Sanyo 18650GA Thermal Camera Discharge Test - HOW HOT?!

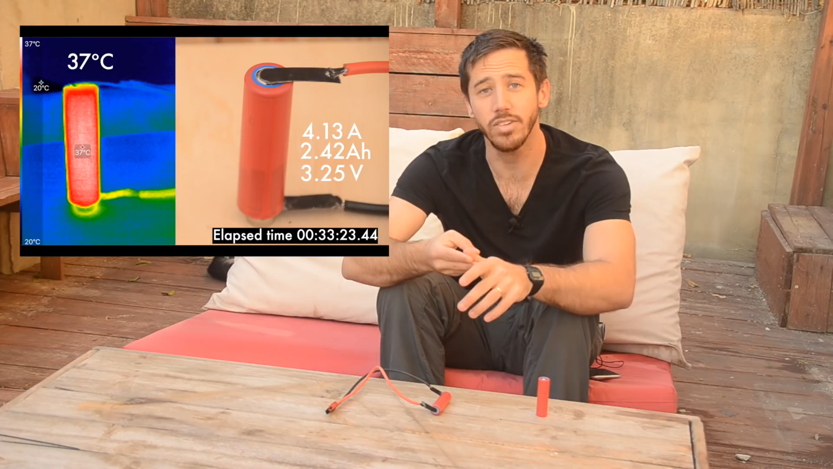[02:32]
On screen: spot 37°C, scale top 37°C, scale bottom 20°C
and the current at that moment, and then also the time of the test because I'm going to speed up and skip through moments of the test so you don't have to watch an entire 40-minute discharge like I do. Then on the left side of the screen, there's going to be the temperature data. So feel free to pause at any time if you want to look at the data more closely. It's just a lot of numbers on the screen at once.